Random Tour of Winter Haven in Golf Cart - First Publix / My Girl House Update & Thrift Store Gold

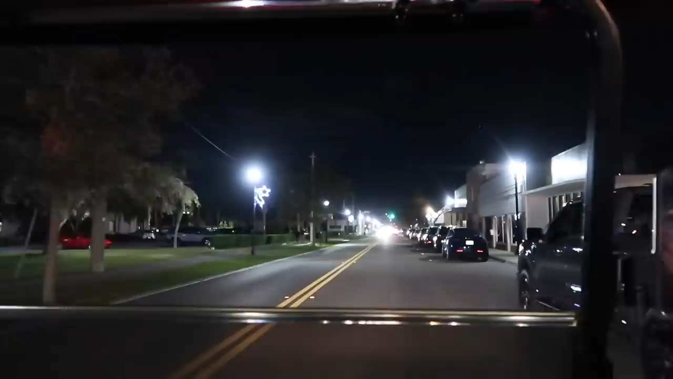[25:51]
It's not runaround. It's, um... Does that say haven on the side of that? Oh, yeah. That's a good mural. That's a good...